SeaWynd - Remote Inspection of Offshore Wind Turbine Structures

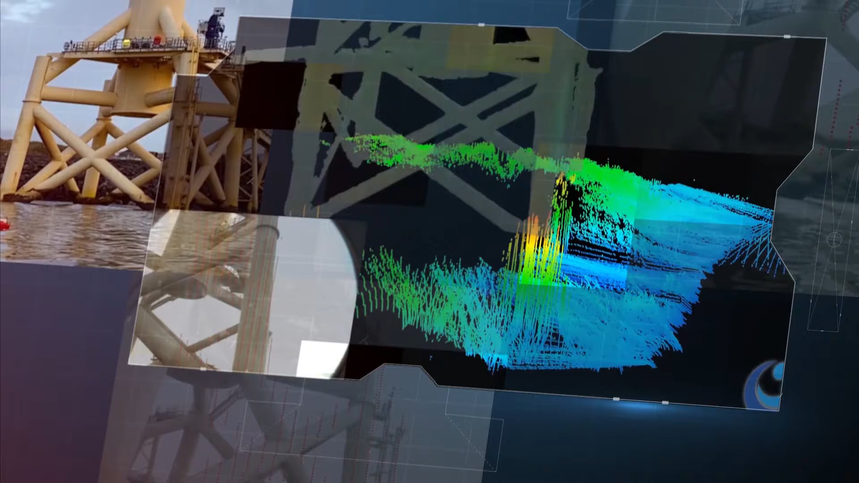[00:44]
3D models of the turbine foundations and seabed are built for operators to interact with and monitor the condition of their assets.